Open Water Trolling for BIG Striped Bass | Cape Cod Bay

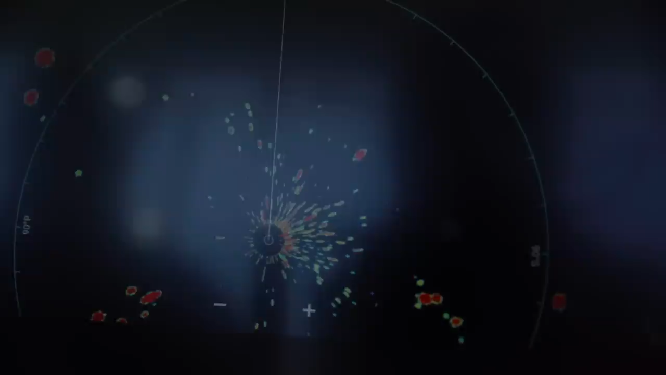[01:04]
kind of follow the fast-moving flocks of gannets and as we get near them the plugs seem to be going off pretty steady and we've been out here for about